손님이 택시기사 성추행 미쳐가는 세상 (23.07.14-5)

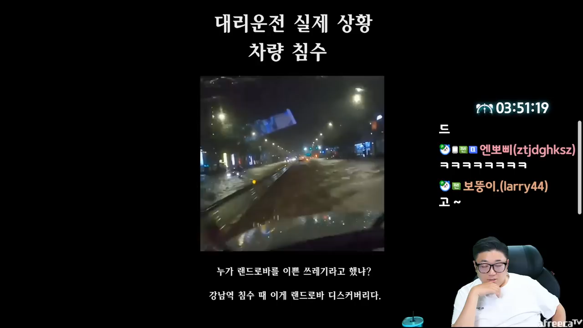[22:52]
그대로 아니 스탑하지 말고 그냥 2차선에서 예. 그냥 고로 그냥 쭉 가요. 그냥. 여기 지금 보면 벤츠 신형 침수돼 있고 이런데.